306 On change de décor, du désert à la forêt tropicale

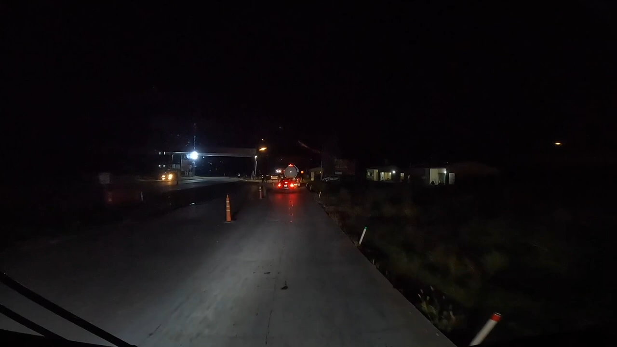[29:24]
Donc comme d'habitude, contrôle de police. Ouais, j'ai l'impression qu'ils n'ont pas l'air trop chiants, ça devrait aller.
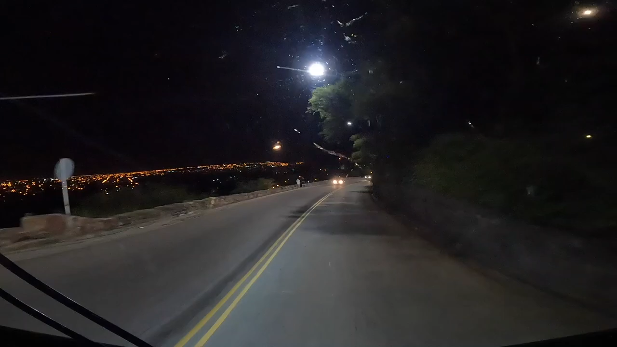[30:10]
Et voilà, on est arrivé à Salta. Et on cherche le McDonald's. Burger King, au choix. Descends. Il est bientôt 11h du soir. Et puis on a bien fait de rouler à la fraîche. C'était une bonne chose de prendre la route de nuit comme ça.
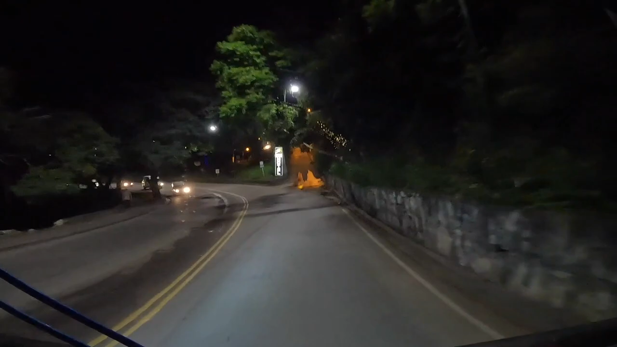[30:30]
On va se faire un petit restaurant de bouffe malsaine avant de se trouver un coin pour dormir. Et voilà, on a trouvé un centre commercial sans bar parce que le premier McDo est impossible de se garer.
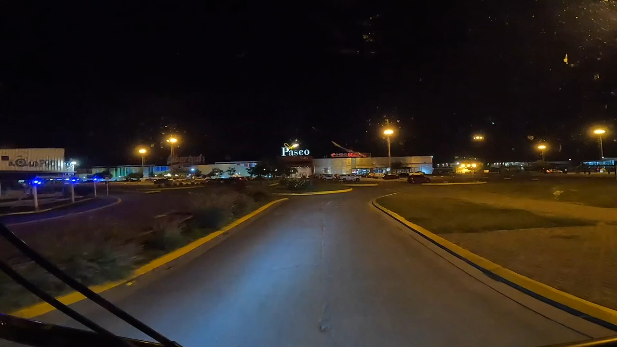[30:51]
C'était trop dans des rues du centre-ville, je pense. Et là, on va aller au McDo de ce centre 300 commercial.